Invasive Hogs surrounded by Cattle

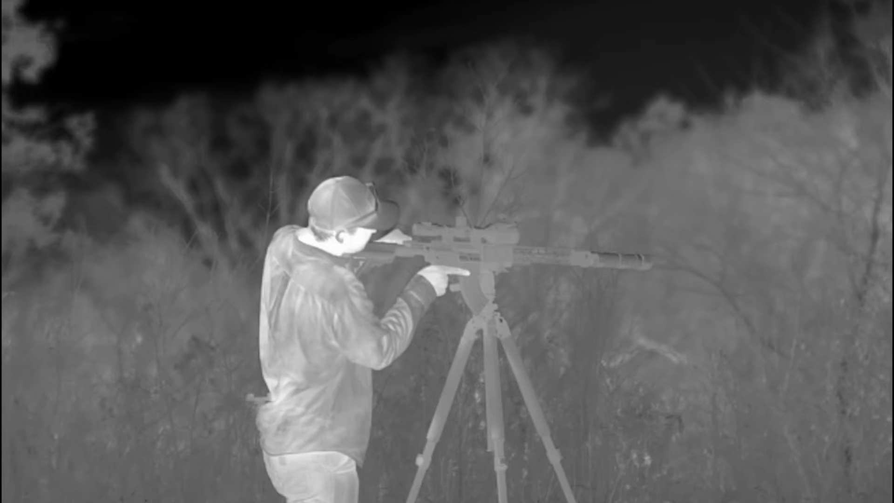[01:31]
Thanks to IR Tools for sponsoring this video.
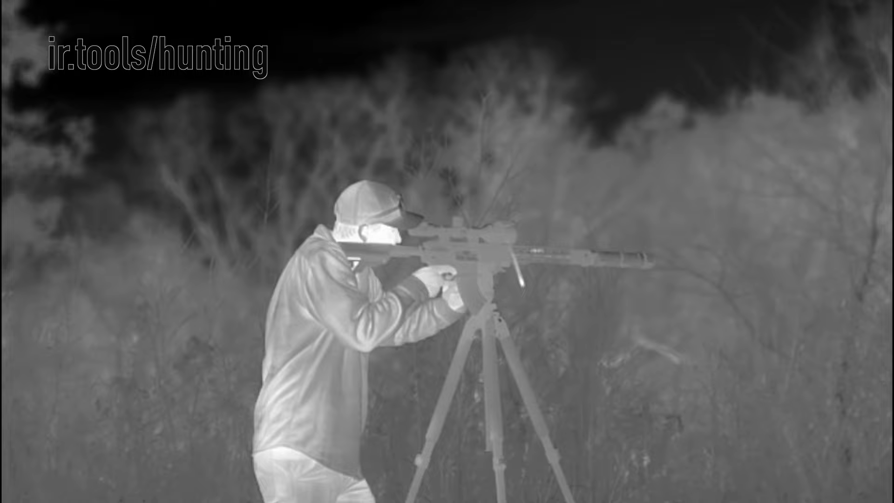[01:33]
IR Tools provides a variety of thermal targets.
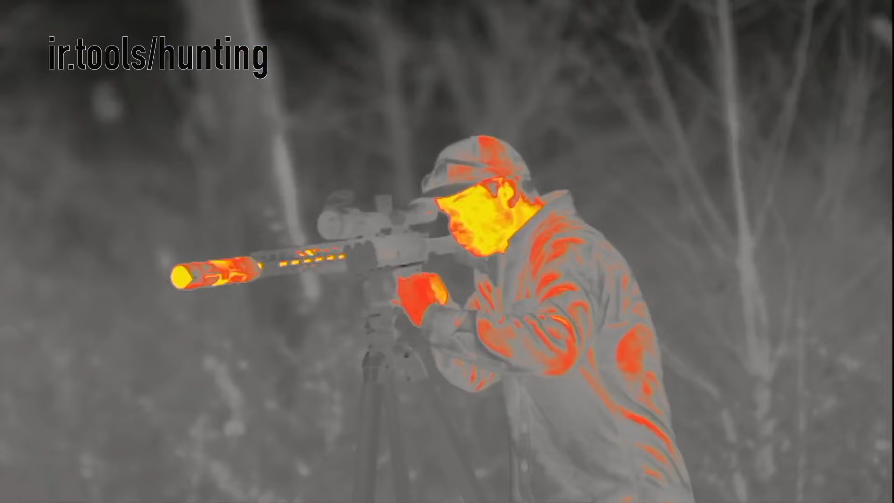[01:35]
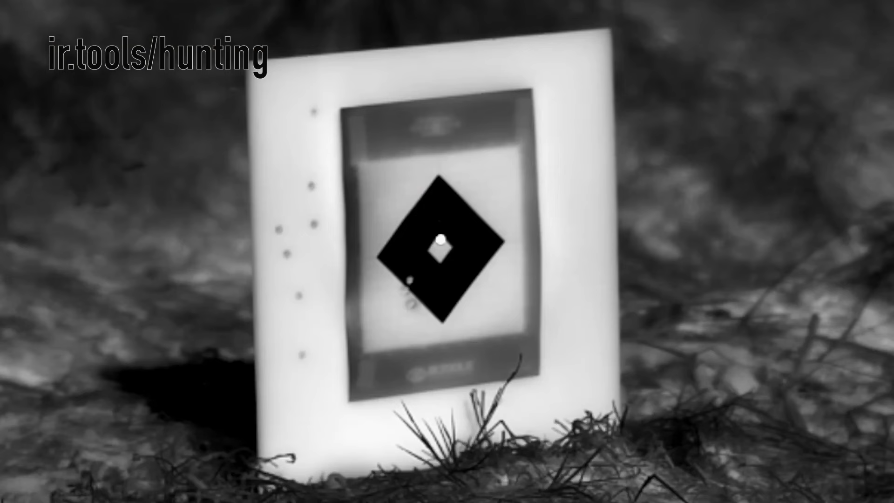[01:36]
They sell targets to zero your thermal optic.
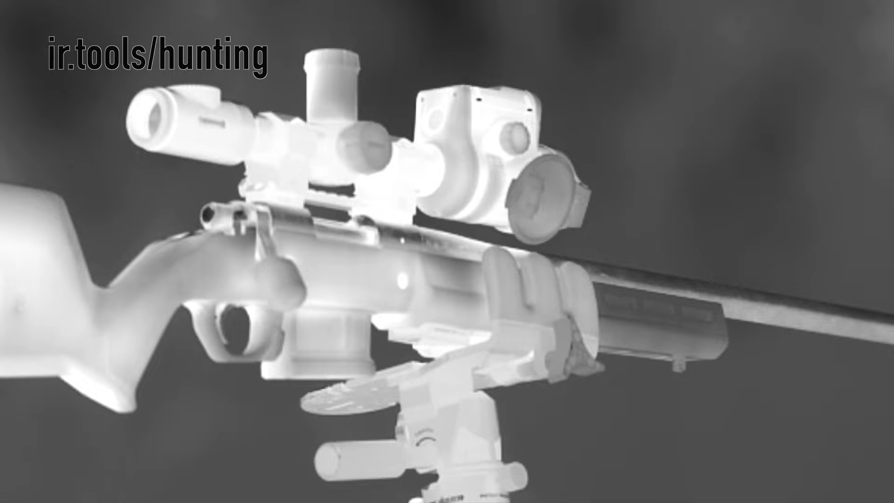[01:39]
IR Tools also provides lifelike coyote targets to practice with, along with pig targets.
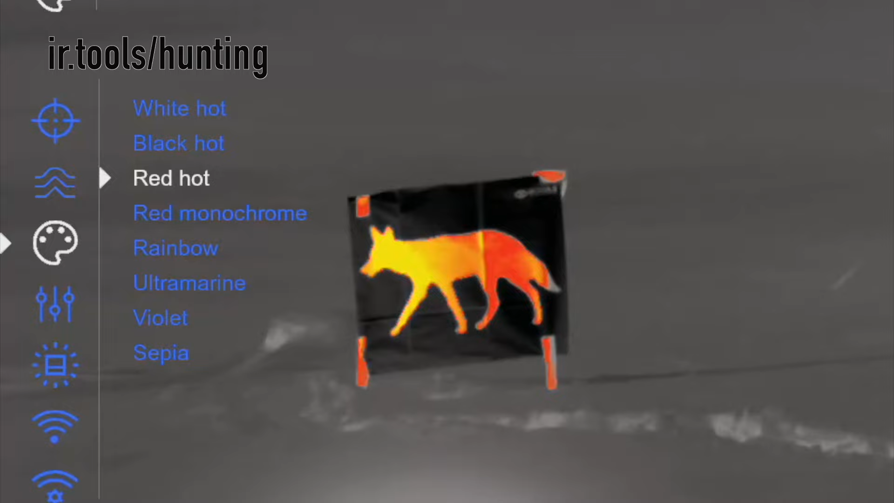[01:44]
These targets amplify the heat differences to display a contrasting image through your thermal optic.